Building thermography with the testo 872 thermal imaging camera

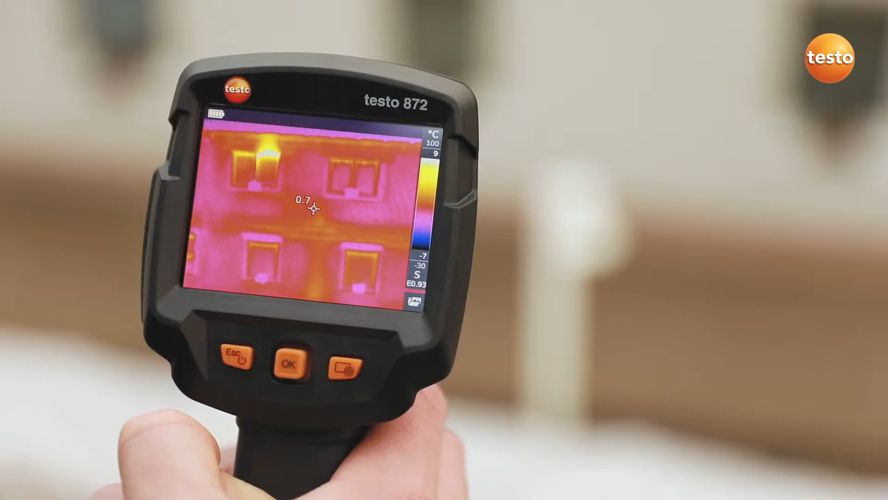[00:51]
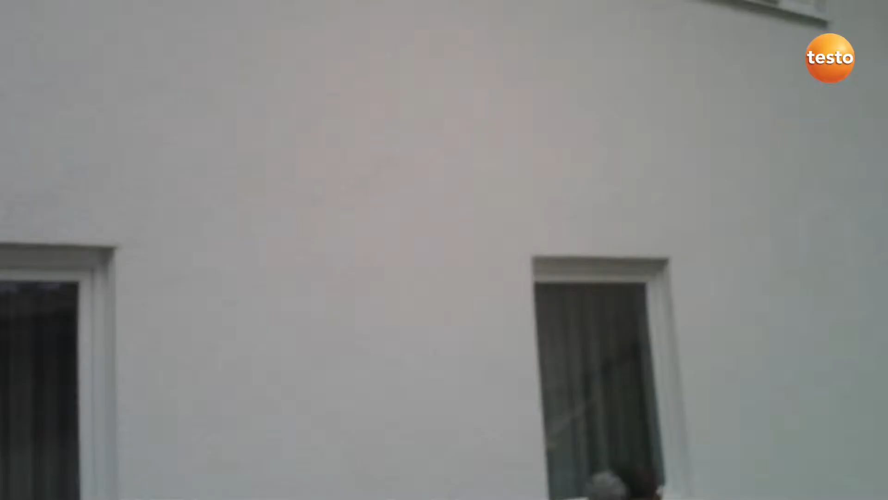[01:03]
A cold bridge along the hole of the intermediate floor.
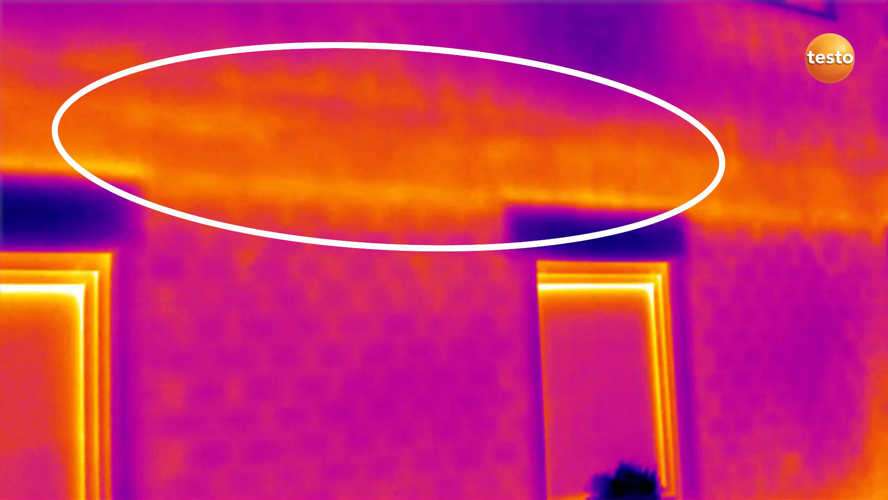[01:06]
The badly insulated riser of a radiator.
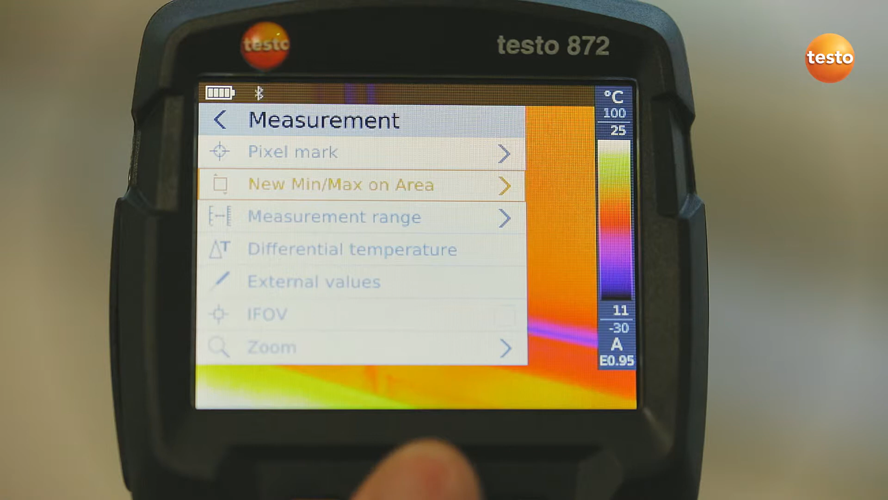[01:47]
measured with the thermohygrometer Testo 605i into the image.
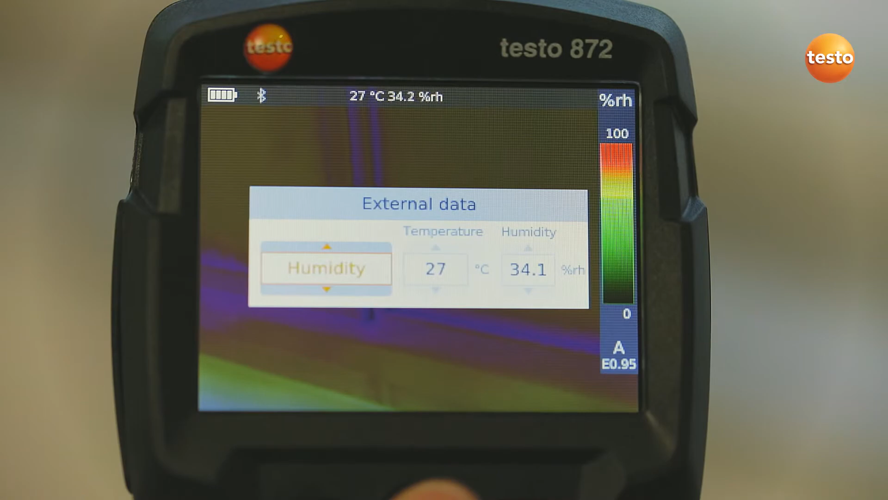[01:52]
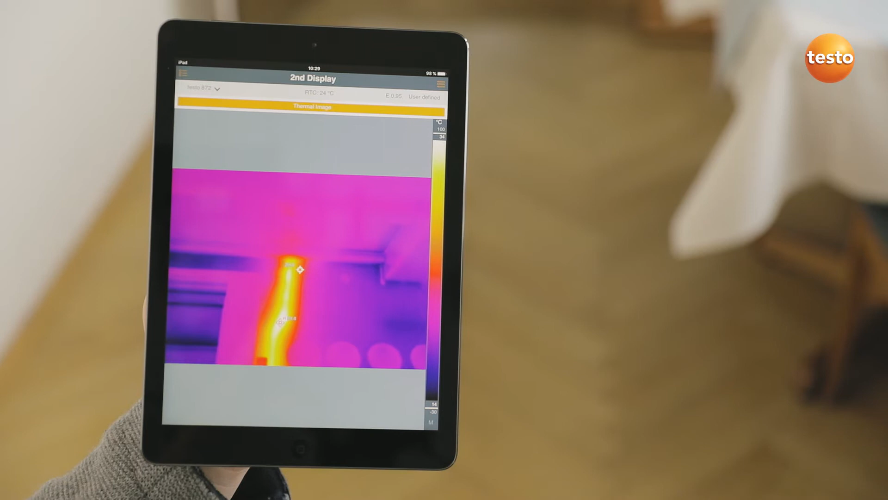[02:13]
Ideal when you're on-site and need a second display.
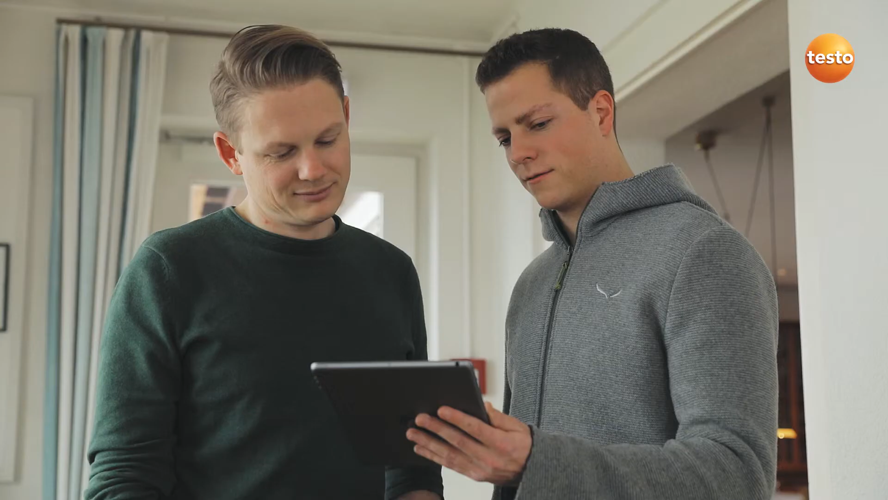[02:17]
To demonstrate something to the customer, for example.
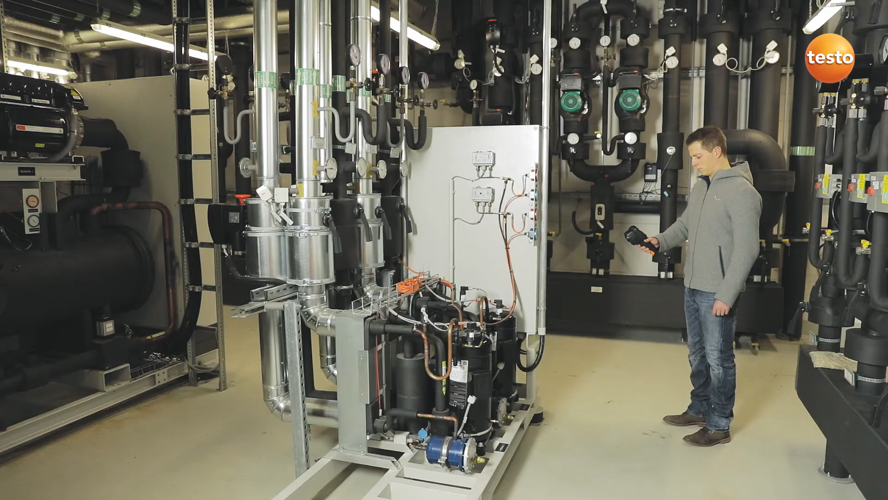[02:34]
Of course, the imager also supports you in inspecting a building's air conditioning plants, switching cabinets, or heating systems.
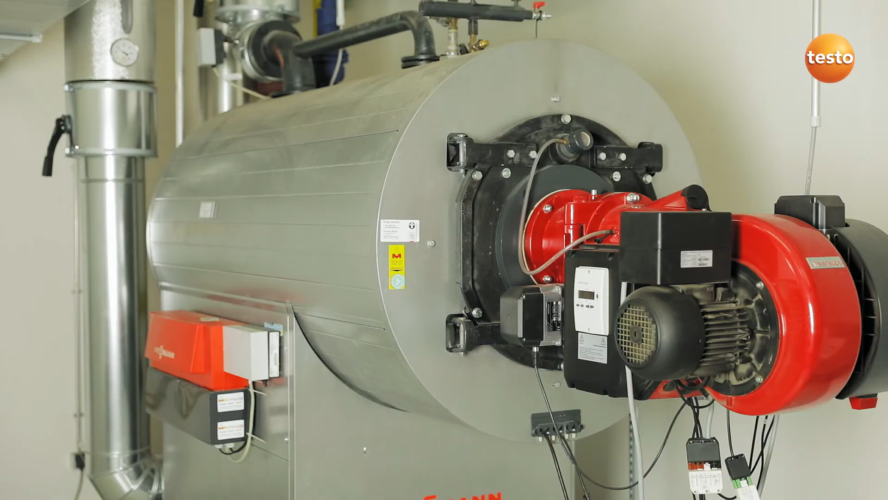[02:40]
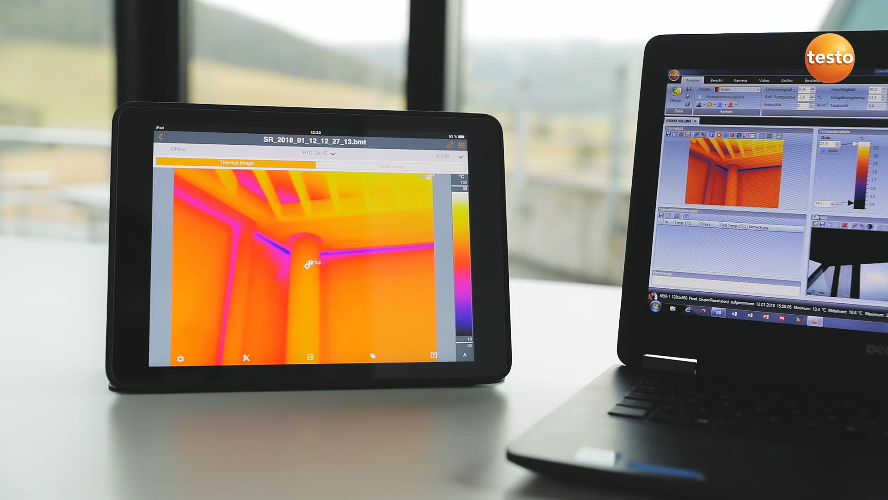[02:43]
Finally, you can then create a professional report with thermal images, visual images, and recommendations for refurbishment. Not only with the Testo Thermography app,
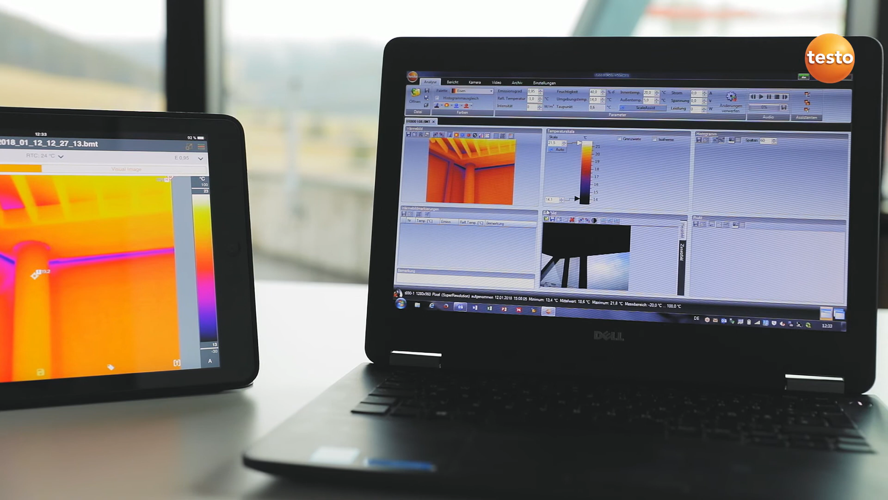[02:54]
but also using the free software Testo IRsoft and send it to your customers. …